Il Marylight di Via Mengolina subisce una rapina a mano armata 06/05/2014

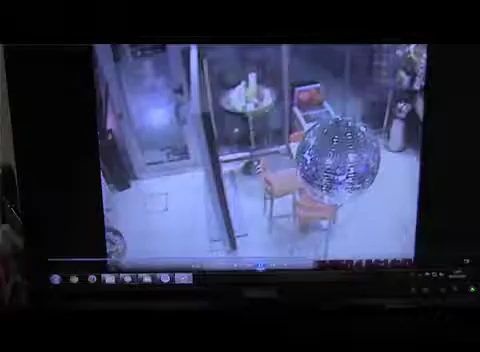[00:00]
È successo questa notte al Mary Light di Via Mengolina. Due uomini armati alle 4:14 sono entrati nel bar e dopo aver sparato due colpi hanno strattonato la barista intimandole di consegnare i soldi.